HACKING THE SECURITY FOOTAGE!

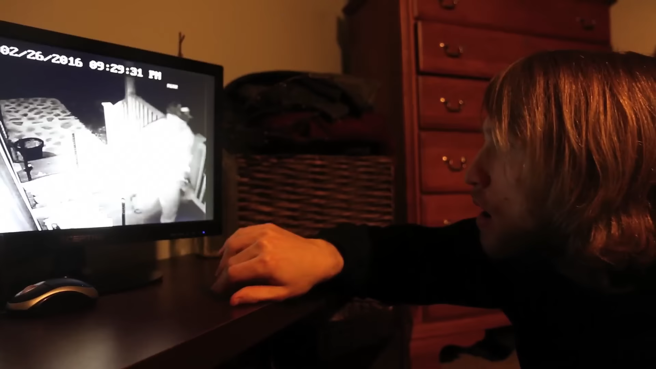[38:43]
So he just took out some of the shells or whatever you call them. Why was he coming from?
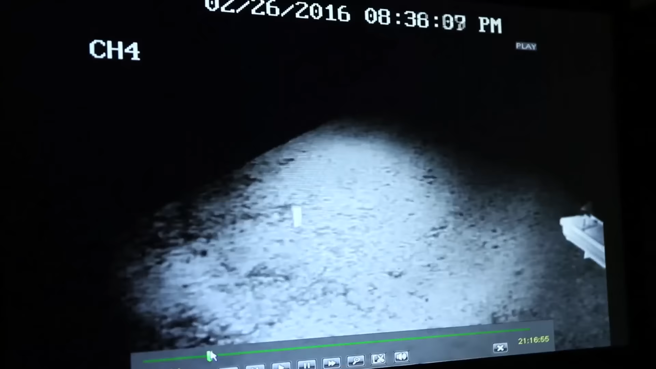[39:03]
That was around 9:30. I need a different one. Number 4. 9:30. What the hell is this in the corner? I don't know. Line 35?
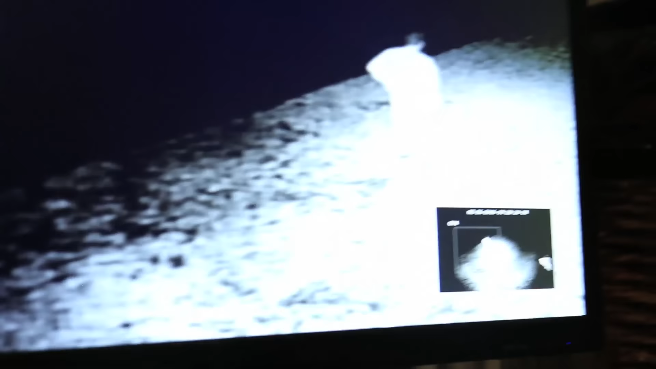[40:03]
Is he waiting for something? Somebody's supposed to show up. I don't like this, man.
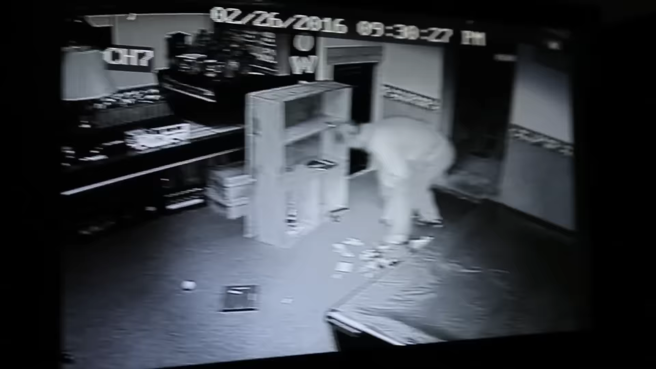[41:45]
He didn't come back in with the gun, but you saw him at the front porch.
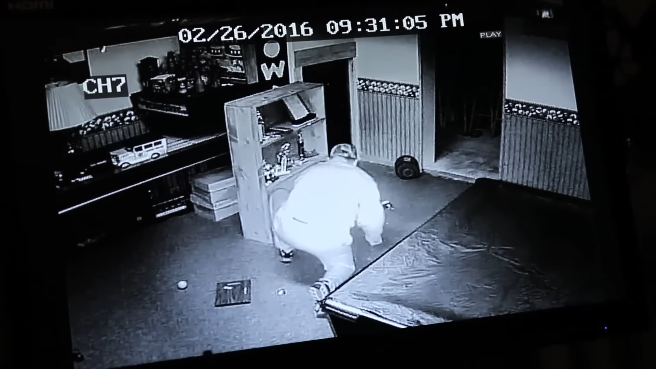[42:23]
What the fuck, dude? What is that? Why? First of all, why even have a gun?
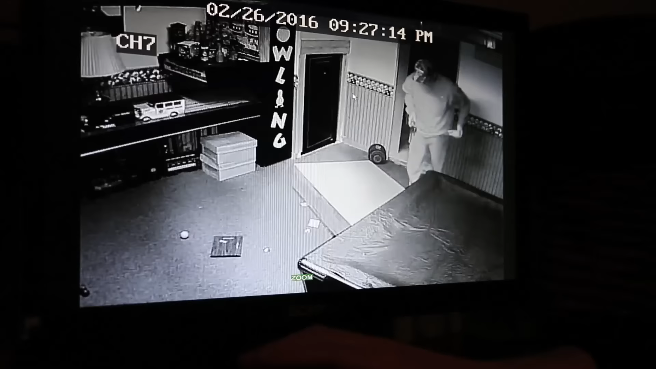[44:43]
So it's a three-number combination. Look at him fucking loading up this gun. What the fuck is this shit? I don't want to see my dad doing this stuff. If he's fucking killing people, I don't want to fucking know about it.